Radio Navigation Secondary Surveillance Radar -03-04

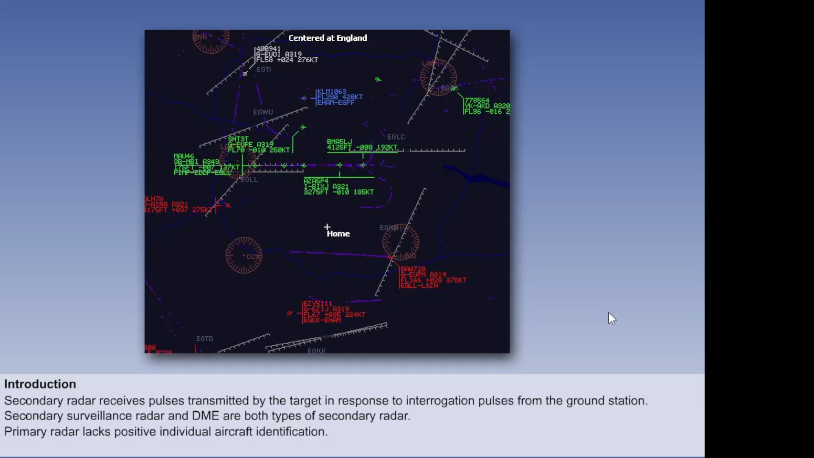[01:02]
But the main advantage of SSR is that it can provide positive individual aircraft identification. In addition, SSR requires less power, since it does not rely on reflected pulses. The SSR ground equipment is referred to as the interrogator.
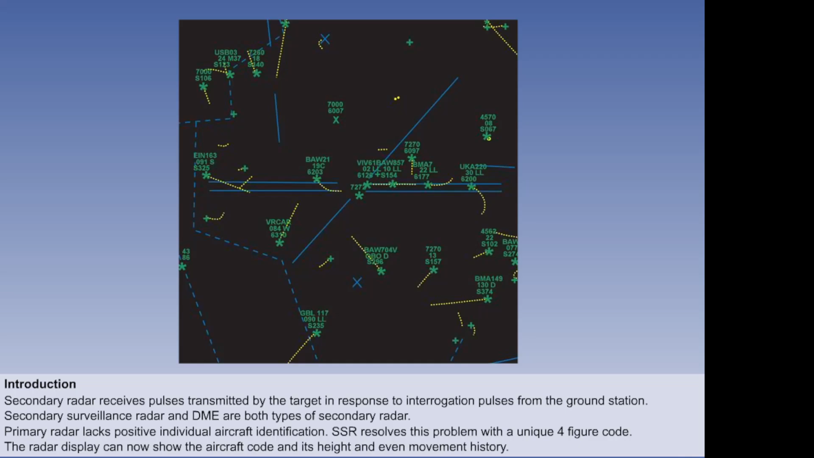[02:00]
which can be associated with an aircraft call sign and hence its identity. In addition, height information and track history can be displayed. The SSR antenna, usually oblong in shape, is,
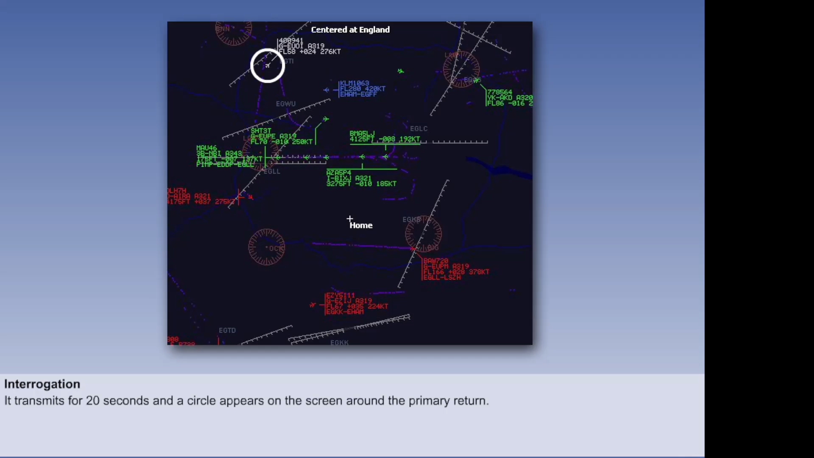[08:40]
And the indication to the radar controller when this happens is that a ring appears on the screen, encircling the primary return.